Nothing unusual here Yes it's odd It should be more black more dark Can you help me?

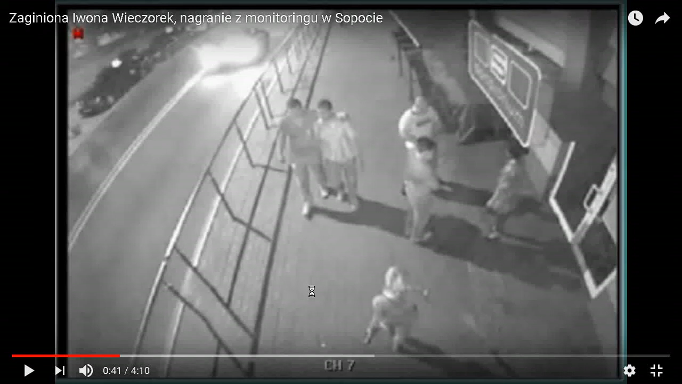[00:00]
request I'm doing the video not just answering the comment section this is a very good example of a video that's very ambiguous the individual here that we're looking at here appears to be wearing all light clothing I'm not considering color at all because the camera and compressor and video recorder are not the camera you're using here has to deal with the brightness of roads the light from an angle from a light source up here and it has to get detailed that's useful for someone
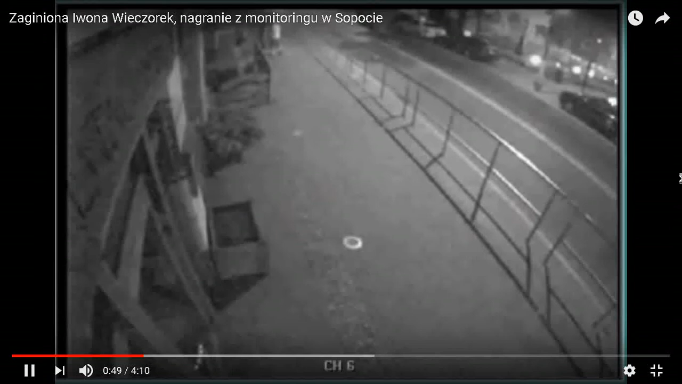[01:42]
is gonna be seen here and it just sees the black clothing to me that screams algorithm trying to compress dark and light and try to take up less space also the image is extremely noisy but that's the most likely answer I can give you and as you can see she's wearing a dark piece of clothing with a light top because again if we go back another notch or two as she's moving here the dark top is being overwritten to here maybe further up than it should but the algorithm isn't having as much trouble because she's going left to right